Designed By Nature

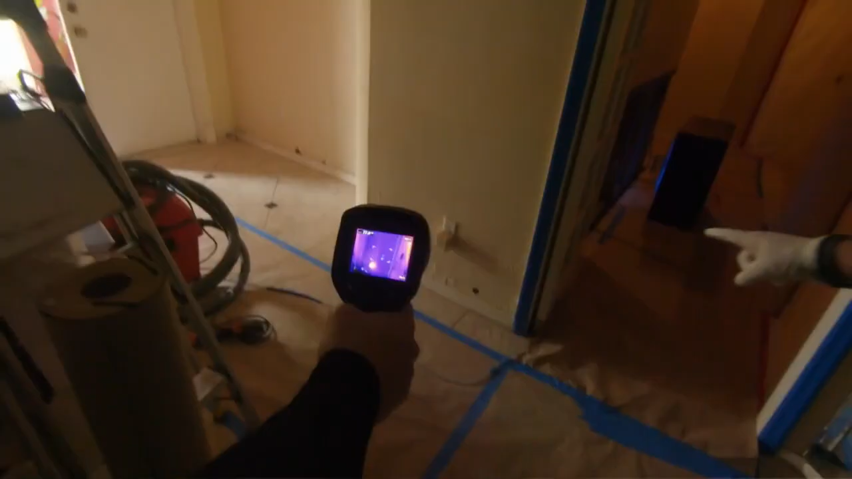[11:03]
amount of water coming in from the bedroom due to a roof leak